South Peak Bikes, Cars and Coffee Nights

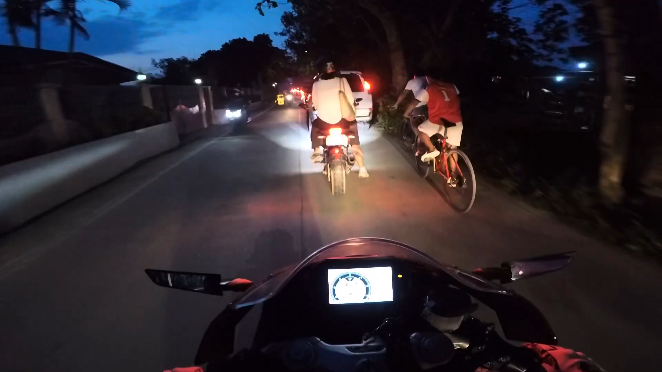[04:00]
Duke 390. Malamang itong traffic na to eh.
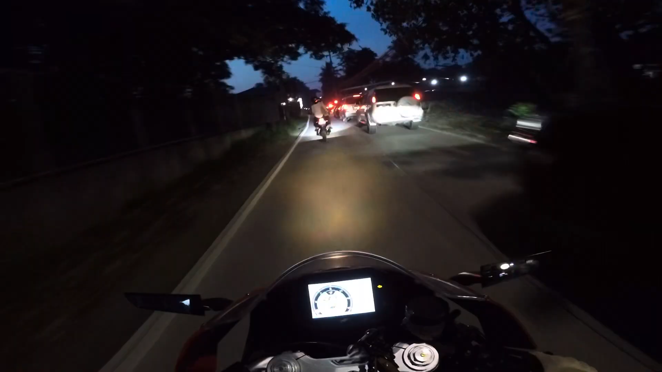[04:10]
Yan ah. Hindi pala. Dito na to.